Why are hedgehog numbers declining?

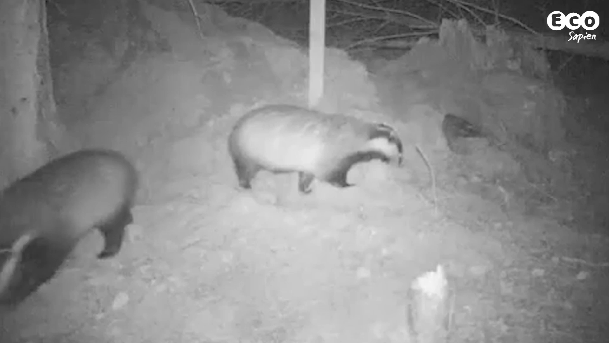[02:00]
Badgers do eat hedgehogs. And, as the hedgehog population has declined, badger numbers have increased. Err, probably. Again, it's difficult to get population estimates,